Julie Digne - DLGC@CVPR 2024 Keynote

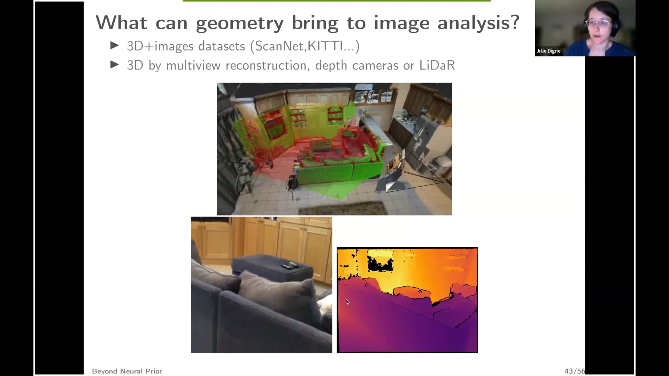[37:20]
And you can, of course, represent it as a depth image, but it's basically a set of points, so geometric information. Sorry. So we are going to see this issue, to work on these data sets in a segmentation purpose, for a segmentation purpose. And for segmentation, of course, you need to have some supervision, and you need to have some annotations.
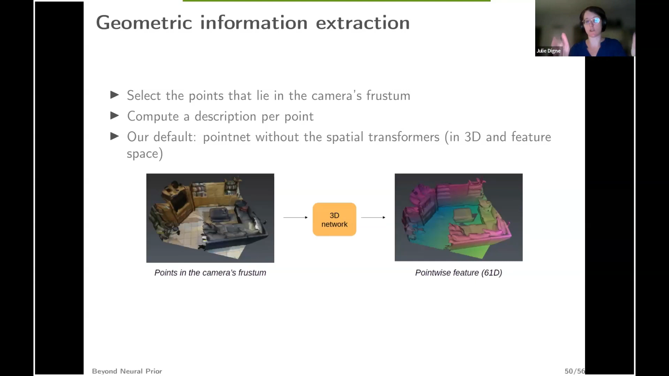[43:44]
PointNet has two spatial transformers, one in 3D and one in feature space. And we just removed them we found that it was better to just remove them because the camera is taking a picture with basically which is the left is on the left, the right is on the right. It's pretty straightforward, right?